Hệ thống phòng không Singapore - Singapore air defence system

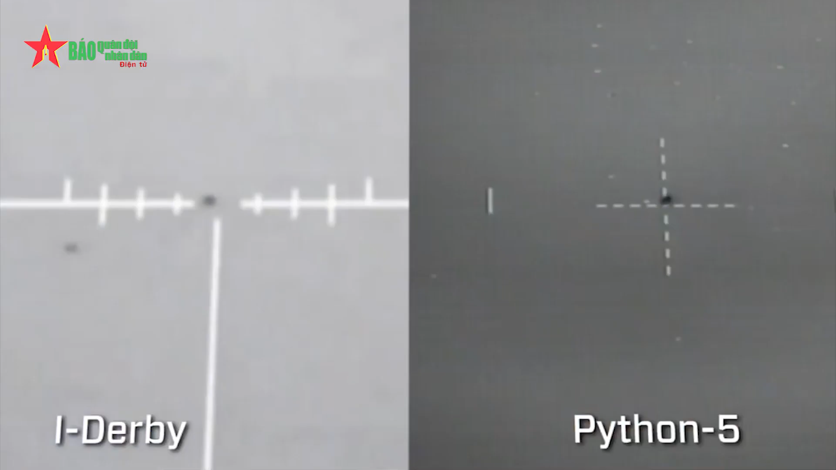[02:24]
Hai loại tên lửa này hoạt động trong mọi điều kiện thời tiết và có khả năng đánh chặn nhiều mối đe dọa trên không cùng một lúc ở khoảng cách xa hơn gấp 2 lần và có trần bắn cao hơn gấp 3 lần Rapier.
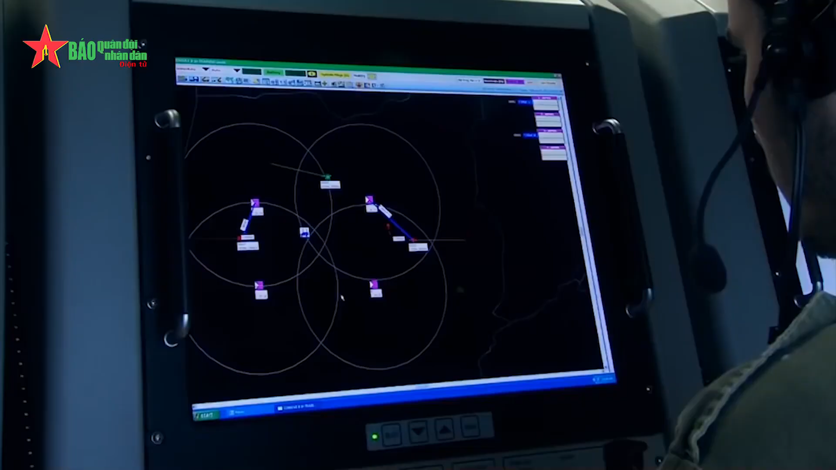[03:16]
phân tích thông tin từ các nguồn khác nhau, từ đó giúp đưa ra quyết định nhanh hơn, chính xác hơn.